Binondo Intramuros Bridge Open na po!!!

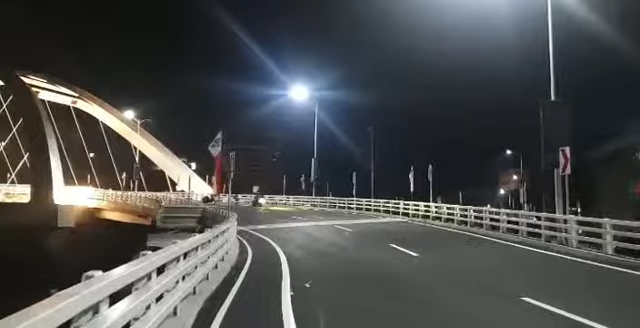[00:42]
Ayun, hindi tayo nakapunta sa inauguration ito kakaapon eh. Andun si your army. Kaya dinaanan na lang natin ngayon. So maraming humihinto eh na nasasakyan. Medyo malawag pa sila dito, pwede pang hintuan.
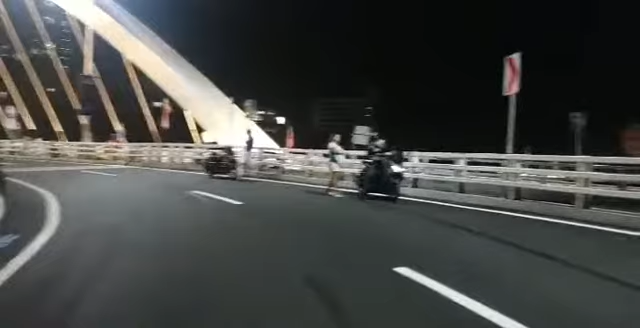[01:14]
Ito ayun, may marking. Teka bumagalaw yung ating... So medyo magalaw yung ating...
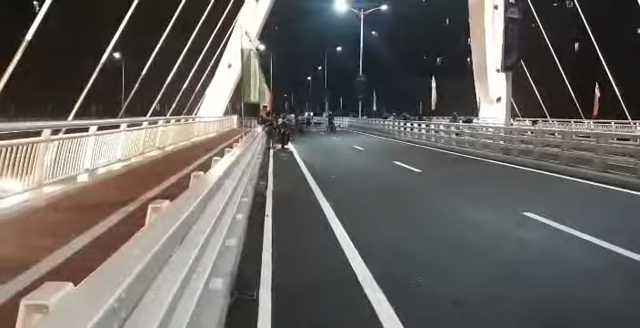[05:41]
Makapagpaluwag ng traffic To sa Manila Mga 30,000 na sasakyan Yung kayang i-cater nito Per day
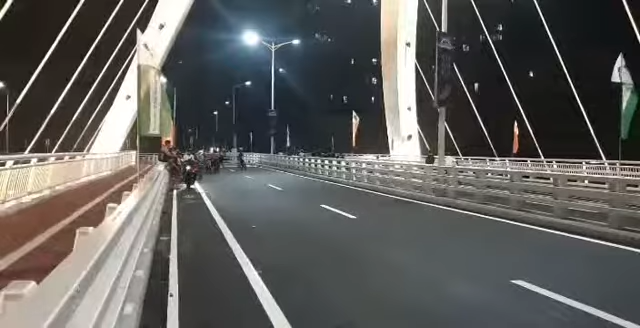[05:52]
Parang naging pasyalan eh So yun Sarap May walkway din pala dito eh Kaso bakit yung mga tao Nasa kalsata